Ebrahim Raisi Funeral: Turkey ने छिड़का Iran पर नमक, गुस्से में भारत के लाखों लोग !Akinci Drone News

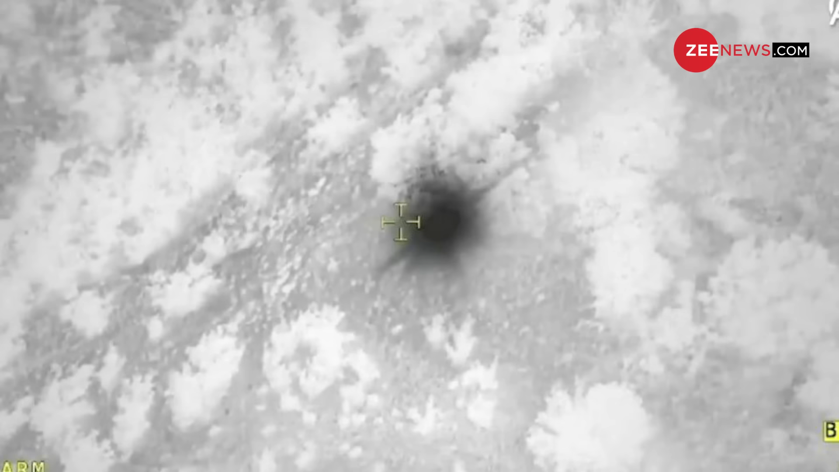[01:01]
UAV ने अपने अत्यधुनिक उपकरणों की मदद से इरानी राष्ट्रपती के हेलिकॉप्टर के मलबे का पता लगा लिया
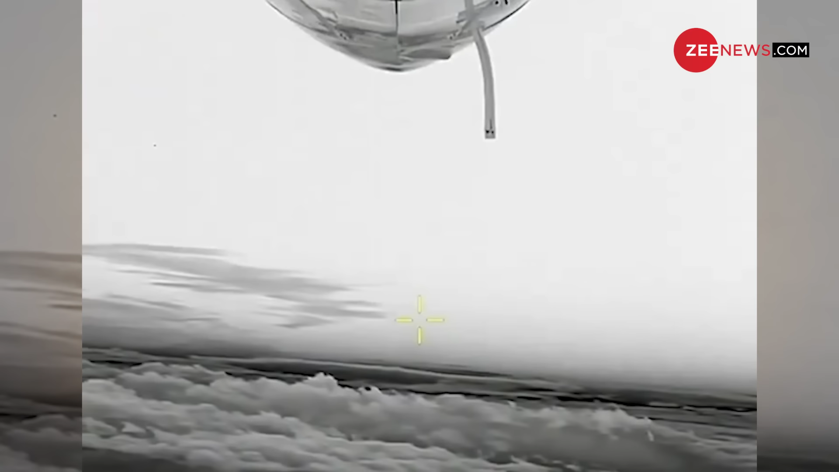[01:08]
जिस समय अकिनसी हेलिकॉप्टर को